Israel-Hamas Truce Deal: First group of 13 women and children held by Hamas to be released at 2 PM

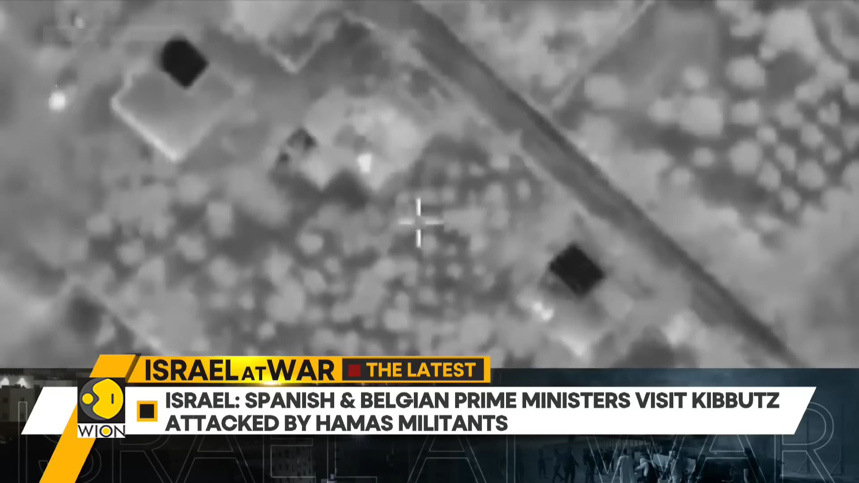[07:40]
Meanwhile, at the war front, the Israeli military released footage of a strike that it said killed a Hamas commander. The RAF said that the strike killed Amar Abu Jalla,